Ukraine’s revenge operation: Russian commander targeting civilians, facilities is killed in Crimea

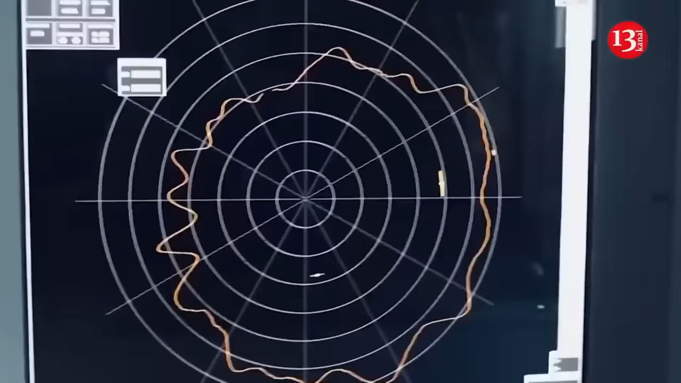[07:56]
homing in on energy from a grounded radar reflected off an air target.